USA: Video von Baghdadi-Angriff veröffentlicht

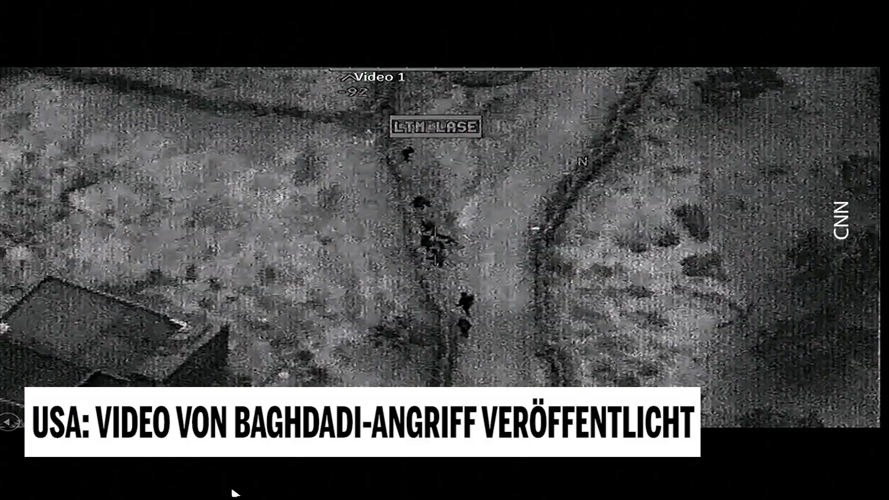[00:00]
Auf dem Video sind auch Luftangriffe auf eine Gruppe von Kämpfern, die auf die US-Hubschrauber geschossen haben, zu sehen.